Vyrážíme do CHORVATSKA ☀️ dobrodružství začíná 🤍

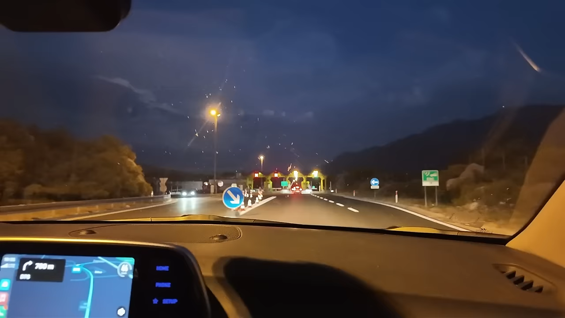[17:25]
My jsme tady sjeli z dálnice, směrem na Podkoru. Trošku vyvětráme.